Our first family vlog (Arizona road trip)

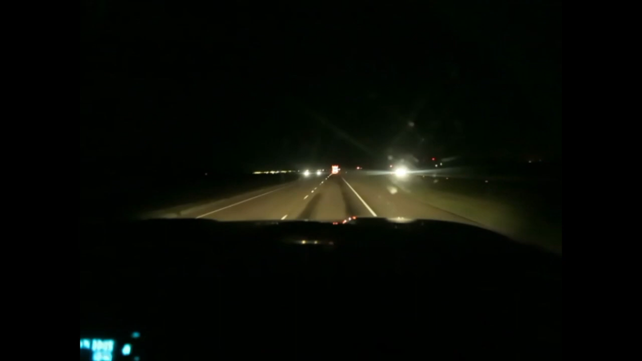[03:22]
those lights that you see over there that are coming up is Fort Stockton. So we are officially getting closer to Arizona. From here, El Paso is about 4 hours then, or three, from Fort Stockton. It's like three, right? I do enjoy being in Texas a lot more now than I did when Alex and I first got married.